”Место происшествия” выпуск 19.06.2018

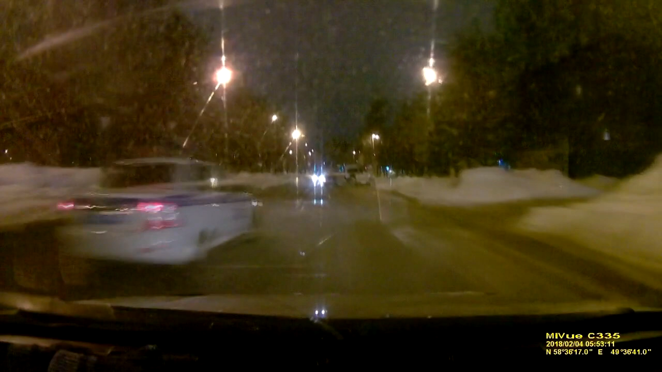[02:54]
Ездить без света, устраивать занос на спущенном колесе и превышать скорость. Любимое занятие пьяных водителей. А еще они любят не подчиняться требованиям инспекторов об остановке. Не подчиняется. Не остановится. Согласен. Но он на спущенном колесе. Есть еще одна особенность.
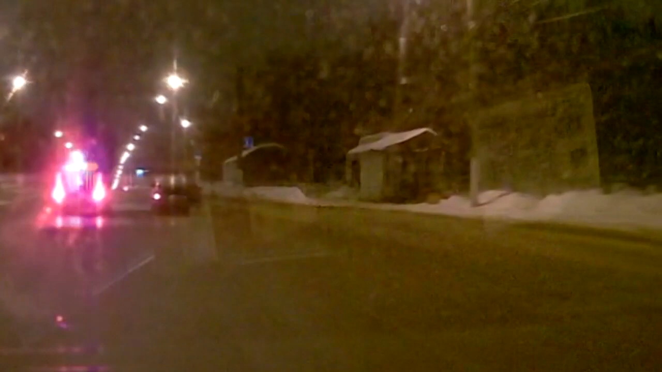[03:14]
Иногда во время погони пьяный водитель бросает руль, прыгает на пассажирское сидение, а машина врезается в сугроб.